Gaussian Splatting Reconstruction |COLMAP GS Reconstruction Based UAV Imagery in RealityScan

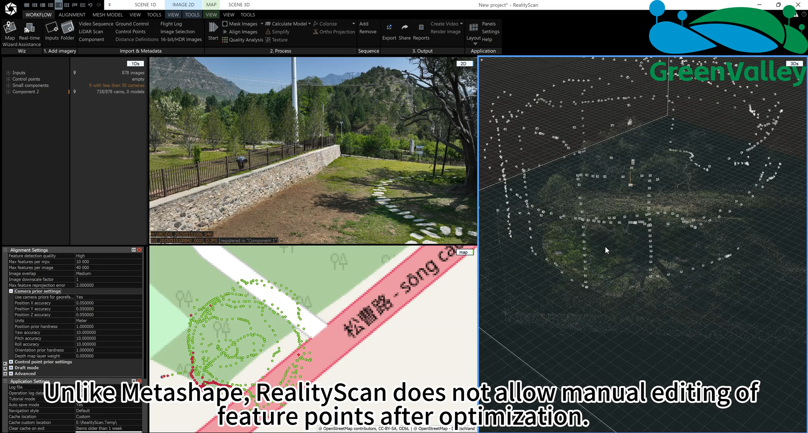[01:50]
Unlike Metashape, RealityScan does not allow manual editing of feature points after optimization.
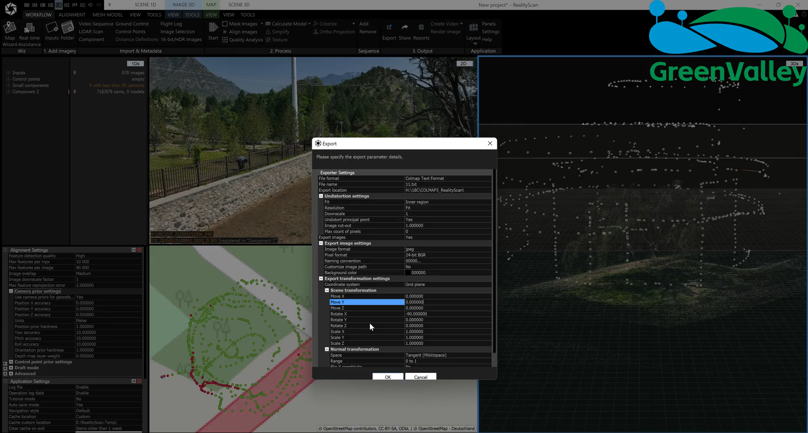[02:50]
Set Rotate X to minus 90. Click OK and wait for the export to finish.
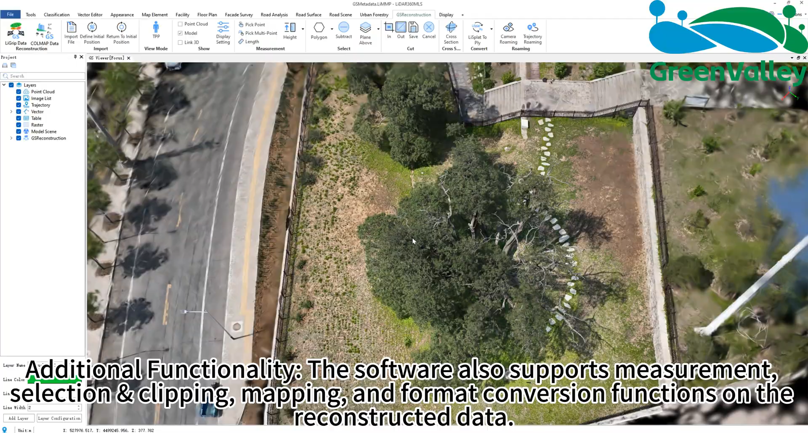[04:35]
Additional functionality, the software also supports measurement, selection and clipping,
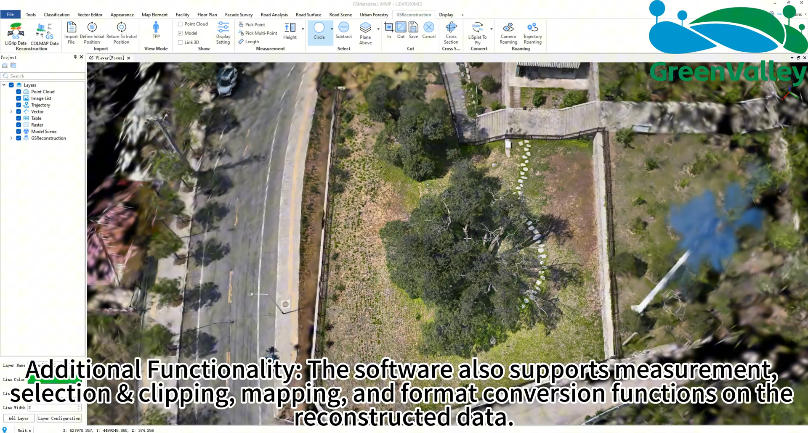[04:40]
mapping, and format conversion functions on the reconstructed data.